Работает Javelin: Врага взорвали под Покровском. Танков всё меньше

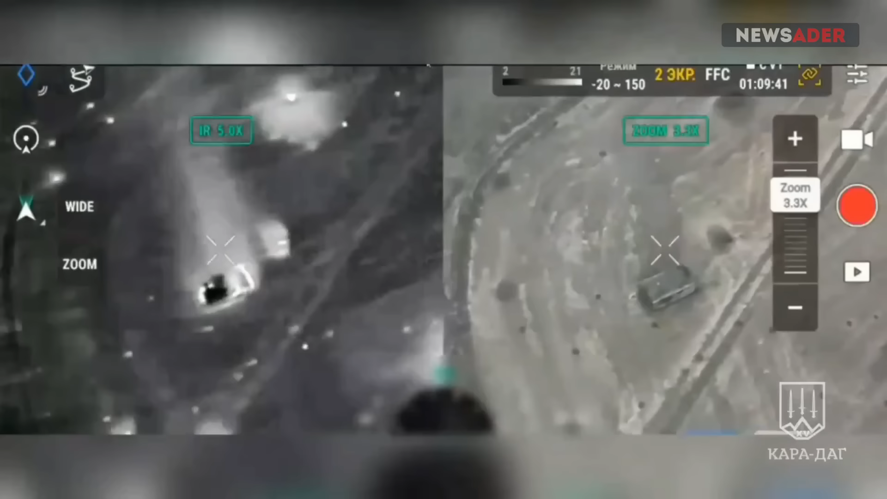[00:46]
в то время как российская десантура побежала со всех ног.
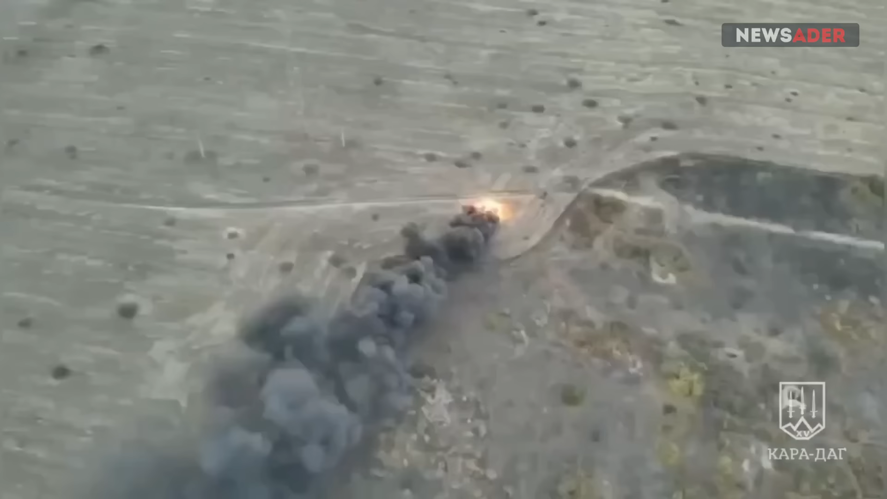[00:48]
Кто не успел, тот опоздал.
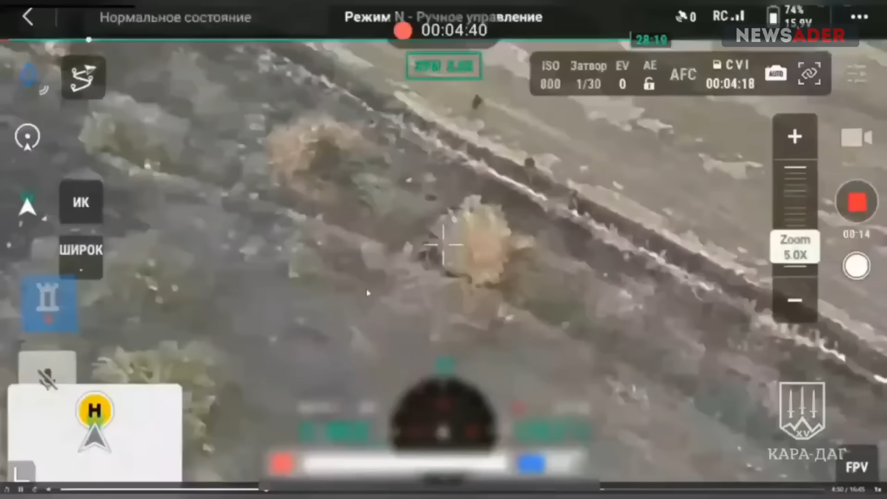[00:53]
А опоздала большая часть штурмовиков, как утверждает израильский военный обозреватель Игорь Левин, комментируя это видео. Данные видеокадры показывают, что спастись удалось лишь четверым из десантников,
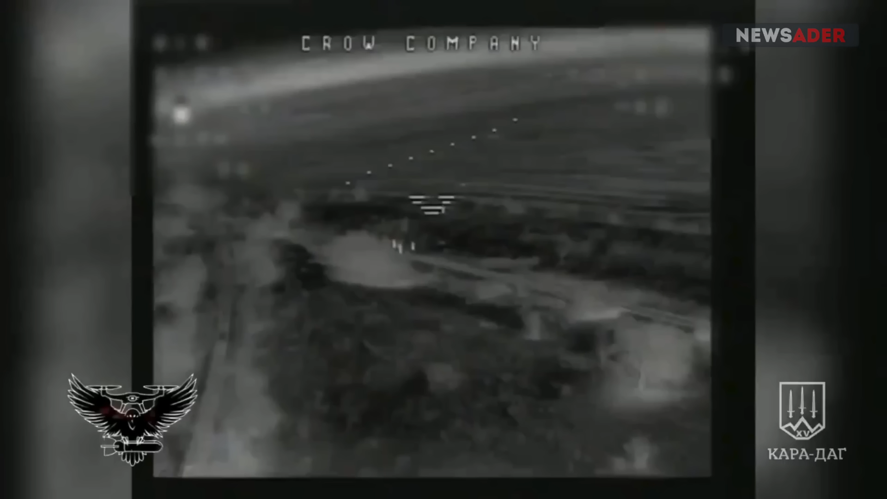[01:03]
тогда как остальные, а это, видимо, не менее дюжины, понесли заслуженное наказание внутри вот этой огненной печки, устроенной украинскими метателями сокрушающего американского копья. Впрочем, если вы сейчас перейдете в мой телеграм-канал по ссылке в описании, вы посмотрите этот ролик полностью, а там вы заметите, что даже те, кто смогли сбежать из горящего БТРа, попали уже под удар украинских FPV-камикадзе и коптеров, сбрасывающих бомбы.
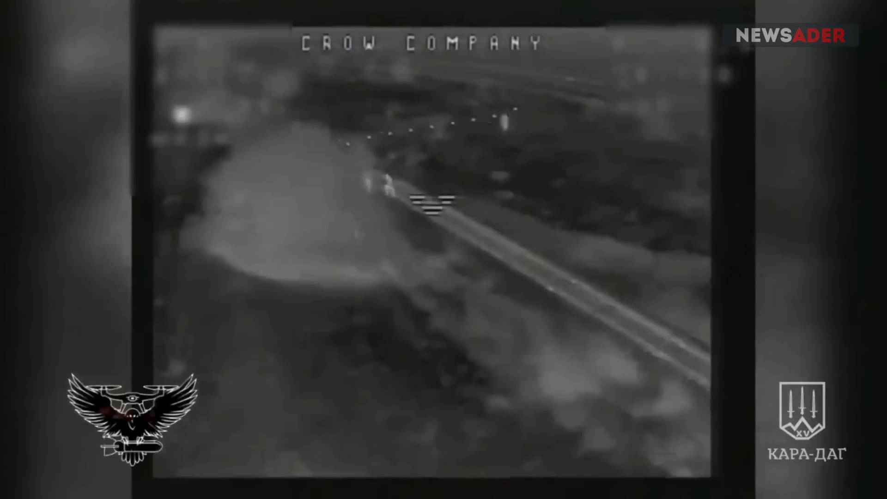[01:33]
Таким образом, похоже, что, вероятно, не смог выжить вообще никто.
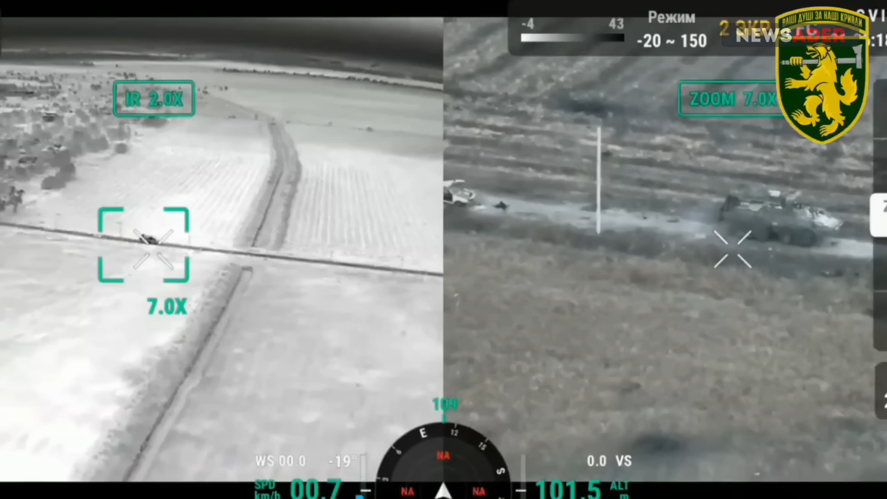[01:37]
Тем временем, другому БТР-врага на том же направлении повезло не больше. Она была атакована сначала посредством ПТРК, а затем добита с помощью FPV-камикадзе. Там же, под Покровском, боевая группа ВСУ Мурамаса устроила то, что она сама охарактеризовала в своем телеграм-канале, как «ночь ада» для агрессора.
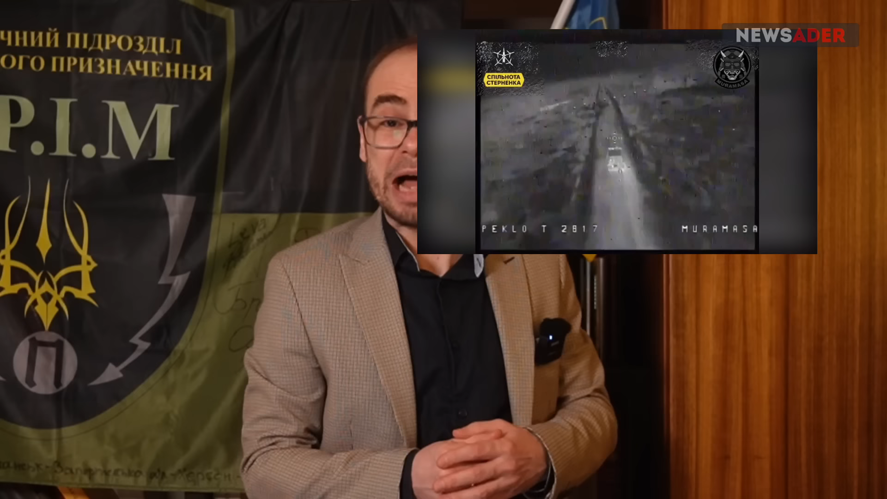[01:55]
Перед вами уничтожение девяти единиц транспорта, на самом деле гражданского, но используемого как военный, посредством все тех же FPV. Как видите, один за другим эти FPV-шки врезаются в соответствующие килымаги, поражая живой и неживой груз, а в последнем случае еще и гаубицу вместе с тягачом, который тянул ее на прицепе.